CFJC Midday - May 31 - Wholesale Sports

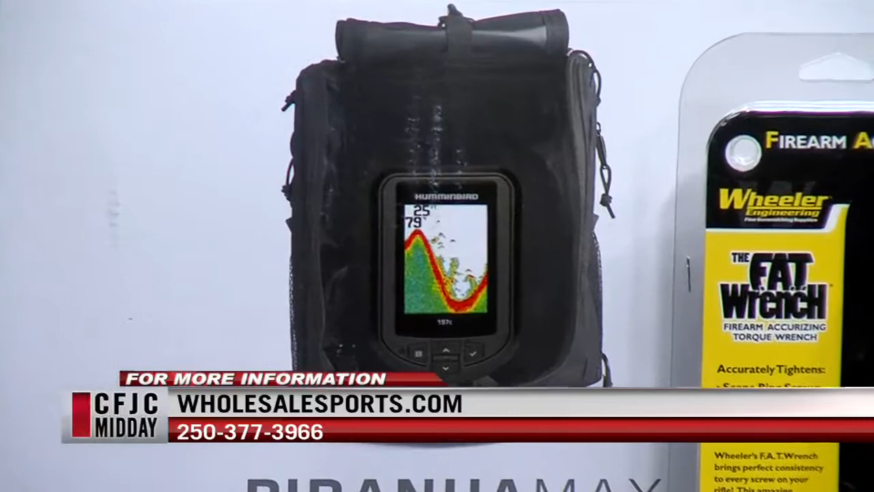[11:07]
it comes complete with a battery a transducer which is the the transducer is the part that you put in the water that
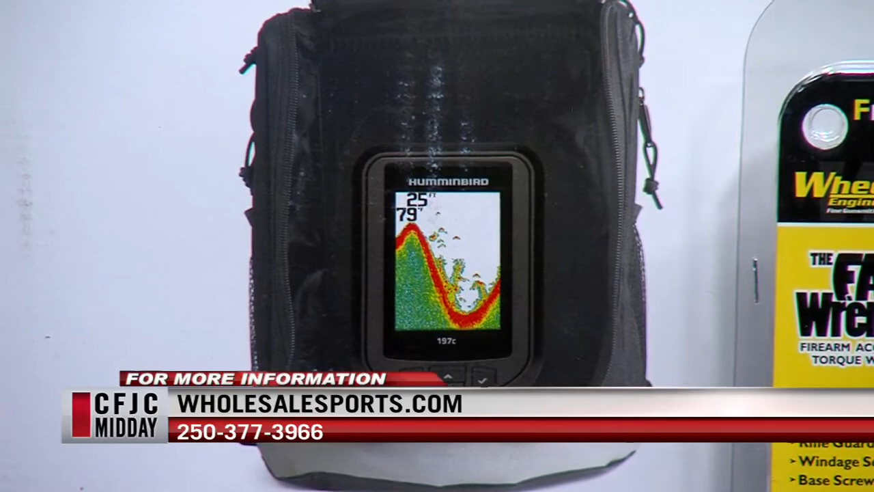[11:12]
that sends the sonar signals to the bottom and it bounces back and gives you your depth reading yes uh great a great product they sell well